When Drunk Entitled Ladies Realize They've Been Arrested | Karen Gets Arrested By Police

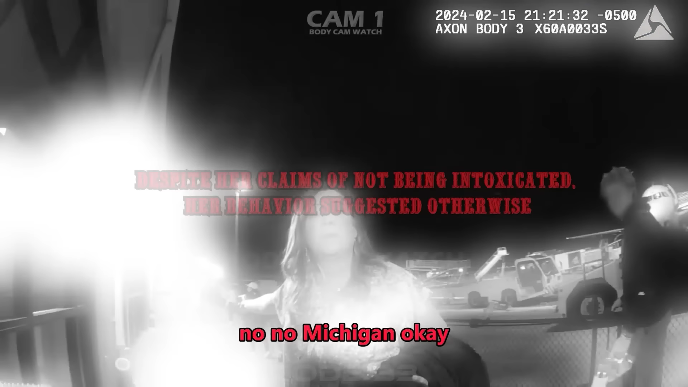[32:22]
Despite her claims of not being intoxicated, her behavior suggested otherwise.
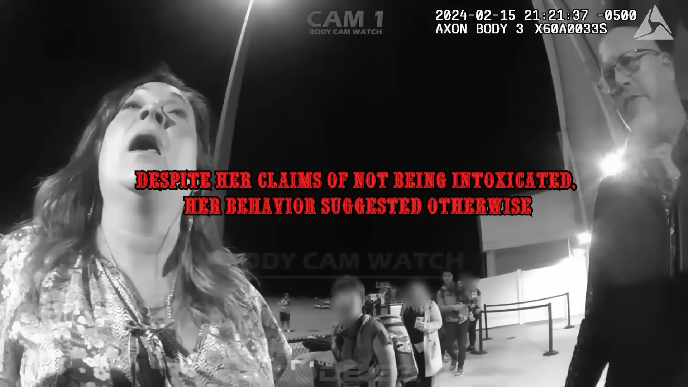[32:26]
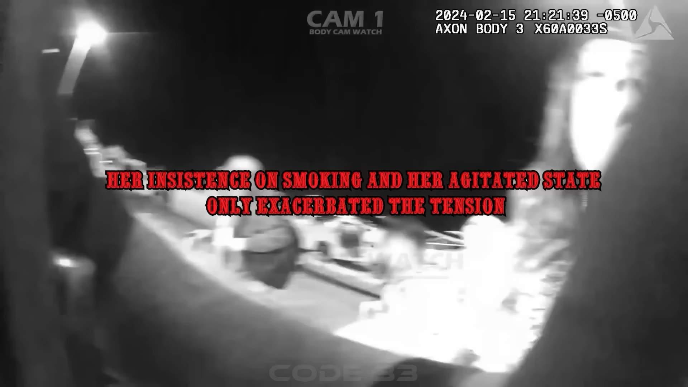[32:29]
Her insistence on smoking and her agitated state only exasperated the tension.
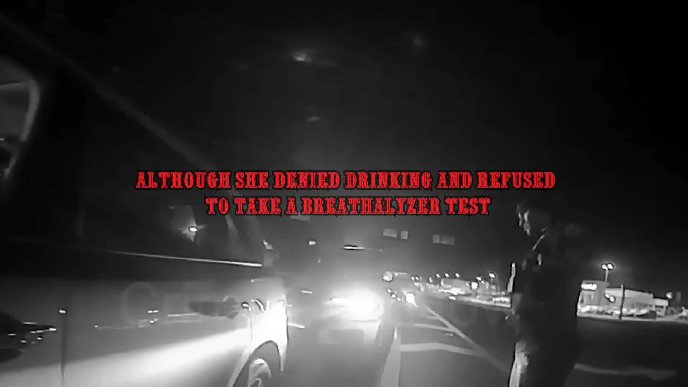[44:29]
Although she denied drinking and refused to take a breathalyzer test,
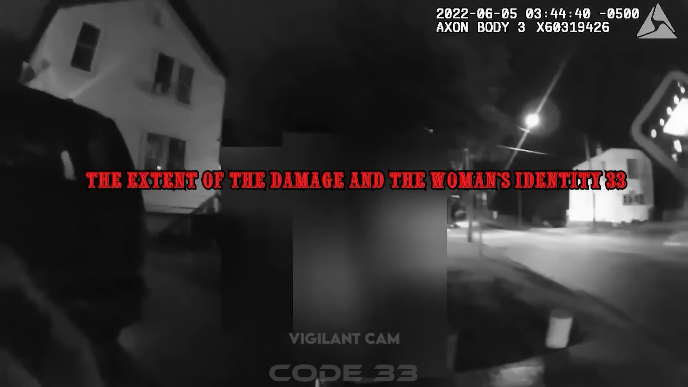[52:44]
One witness reported that the suspect had been loitering in the area for hours the incident.
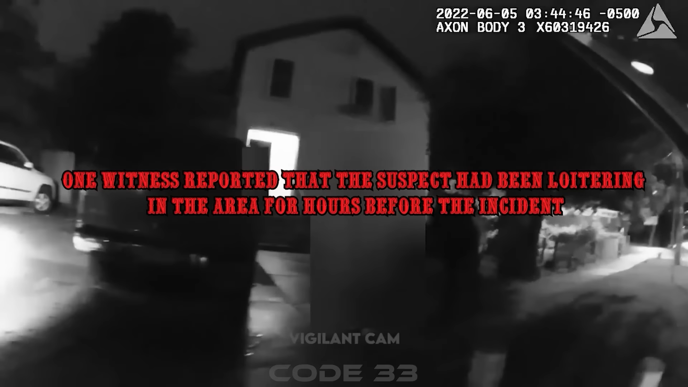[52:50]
The damage included bent license plates and broken windshield wipers.
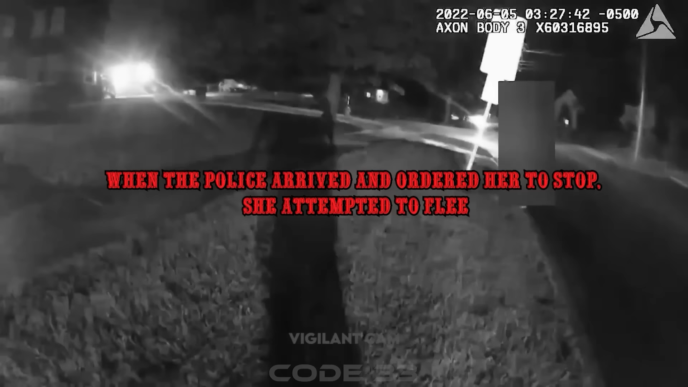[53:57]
After a short chase, the police apprehended the suspect,
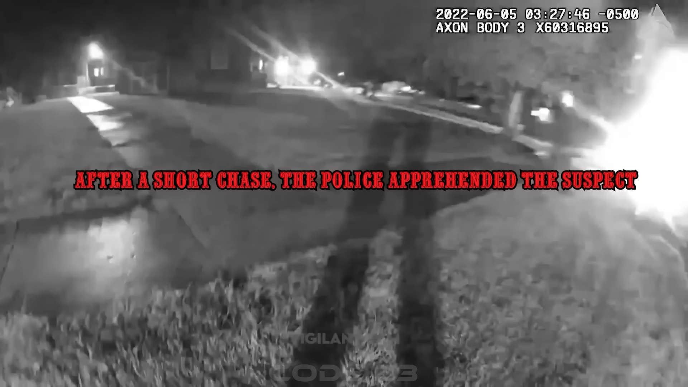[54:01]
but she strongly resisted and demanded her rights to avoid detention.
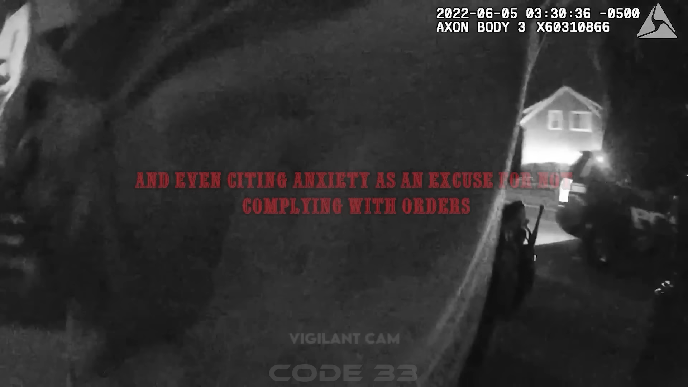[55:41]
and even citing anxiety as an excuse for not complying with orders.